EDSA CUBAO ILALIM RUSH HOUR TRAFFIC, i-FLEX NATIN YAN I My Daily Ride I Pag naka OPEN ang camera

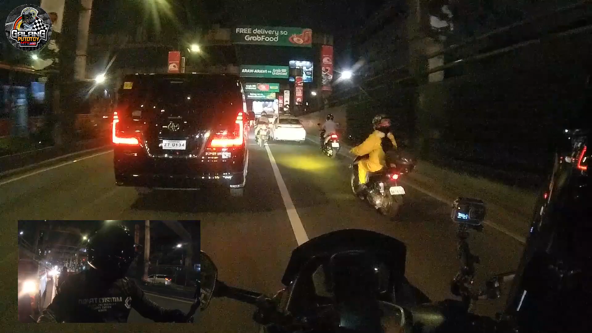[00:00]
Diba ang bilis natin nakarating sa Aurora? Diba diba diba? No need na dumaan ang EDSA busway Bilis naman ang biyahe
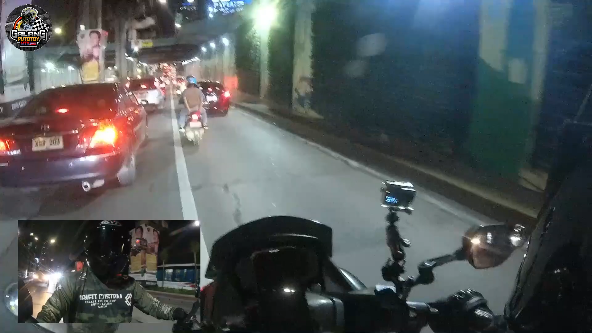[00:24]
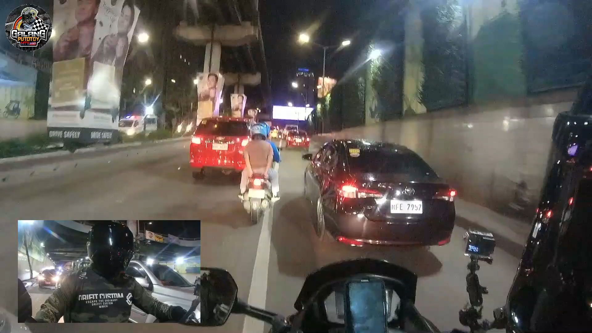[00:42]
DRAGONLIN DRAGONLIN
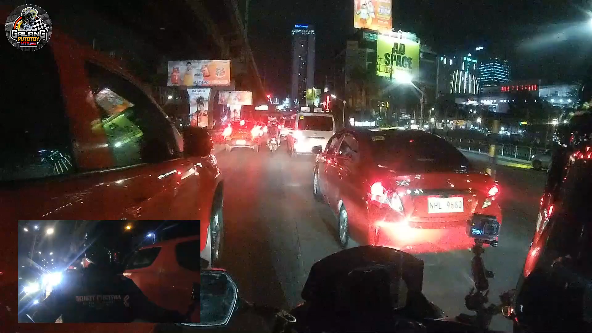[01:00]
Ang asoy Ang asoy TUMAKBO Okay, dito tayo ngayon sa Kubaw Farmers Ilalim Traffic Mabagal ang dalawin ng traffic ko Pero umaanda If you want to know And if you want to know There's a car Well,
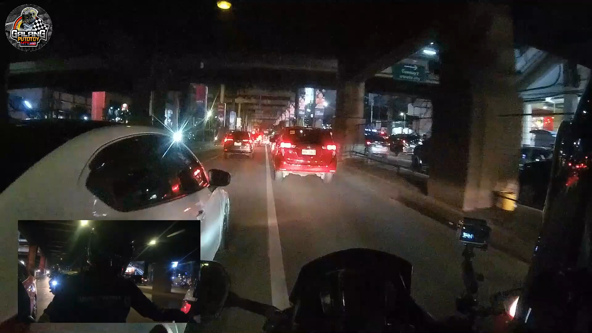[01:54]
Hindi mo na kailangan dumaan sa EDSA busway. Eh no, pag medyo malawag yung gitna, mag ano ka, marahang baybay ka, maingat diba? Pero pag masikip, eh, magpilitin syempre. Kaysa naman mga 5K-han ka sa EDSA bus lane. Diba? Tapos dadaan ka lang ng 1, 2, 3 seconds, 5K na pag na malas-malas ka.
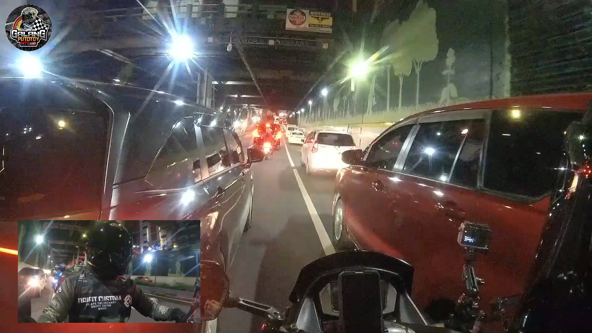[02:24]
Eh, mabilis naman oh, maluwag naman eh oh.
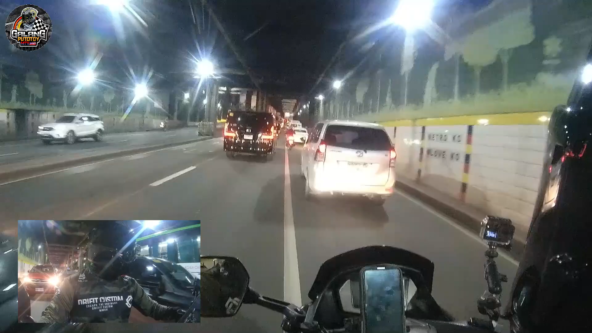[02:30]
Pakaluwag nga eh. Diba? Hindi nga lang pwede magmabilis kasi syempre, diba? Sisingit eh, singit-singit eh. Syempre, diba? Yung saktuhang andar lang, maingat, syempre, tsaka alerto. Diba? O, diba? Ang bilis natin nakarating sa, ano, Aurora. O,